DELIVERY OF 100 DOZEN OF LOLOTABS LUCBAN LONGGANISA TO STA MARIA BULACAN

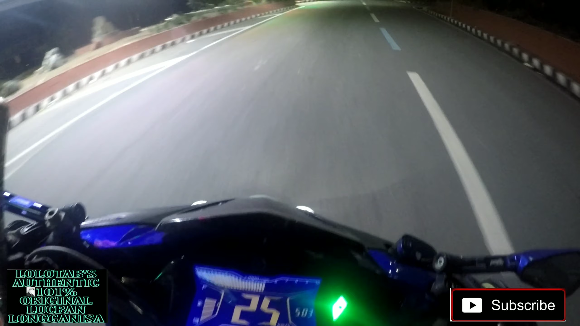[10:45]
Dito na tayo ngayon sa Rojas Boulevard, no? pasensya na kayo at medyo madilema, hindi natin makikita yung view. Pero ang kagandahan ngayon dito sa Rojas Boulevard, ha? Para kang te-take off. Ang ganda ng Rojas Boulevard ngayon.
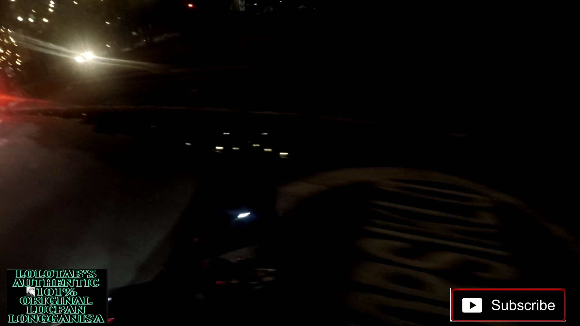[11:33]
Apunahan natin to para makita nyo. Ayan siya guys, oh. Di ba? Ganda ng ilaw niya. Yung parang titake off ka kumaga sa airport. Ang ganda, di ba? Alright, let's go.
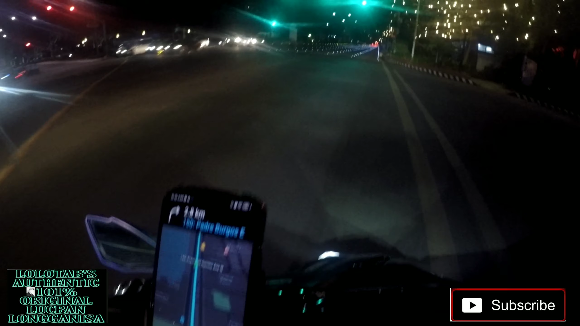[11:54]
Tingnan nyo guys, oh. Ito tayo sa may bandang gitna. Ayan, oh. Alright, ready to take off. 5, 4, 3, 2, 1, take off. Nakatuwa, di ba? Ang ganda. Kaya ang galing niya, no, na ni Mayor Isko. Kahit pandemic, pandemic niya, napapaganda pa rin yung ano, yung Maynila. Kaya yeah, more power sa iyo, Mayor Isko.
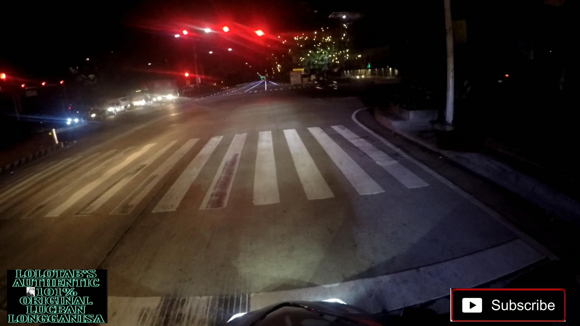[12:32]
Saan ka pa? Yan, dito na tayo sa Quirino. Mahaba yan, guys. Okay, let's go. Let's take off.
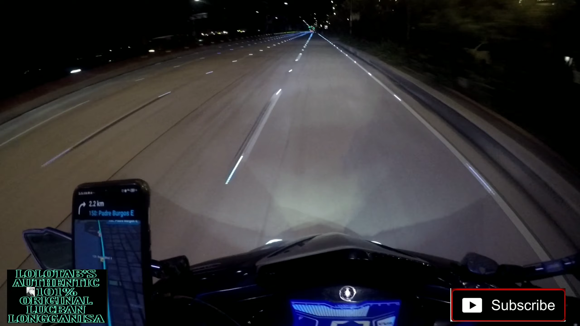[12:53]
Ganda, di ba? O, dito tayo sa ano, aristokrata. Ayan, o. Wow! Dati, grabe, ang daming tao dyan. Ngayon, wala na siya. Kasi dahil sa pandemic, maraming nabago.